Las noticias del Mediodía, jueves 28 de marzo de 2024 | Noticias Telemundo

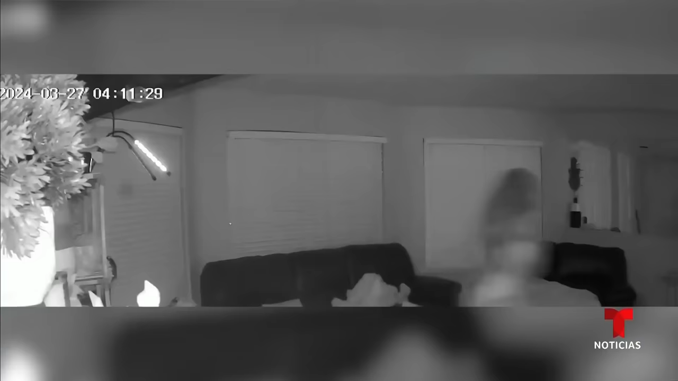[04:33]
El video de seguridad muestra cómo las balas impactan en su casa y ella corre a proteger con su cuerpo a su pequeño hijo de cuatro años que dormía en un sillón.
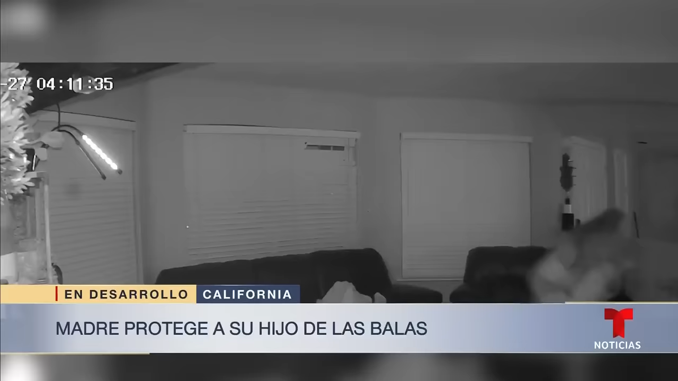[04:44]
Luego le tomó en sus brazos y corrió para alejarlo del peligro.